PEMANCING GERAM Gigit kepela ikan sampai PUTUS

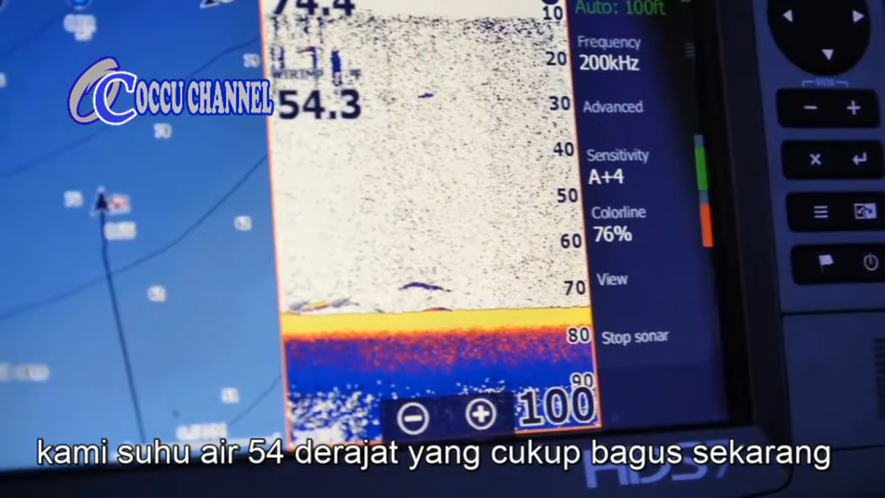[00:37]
52 would be a little better, so keep trolling out deeper until we get to that water temp.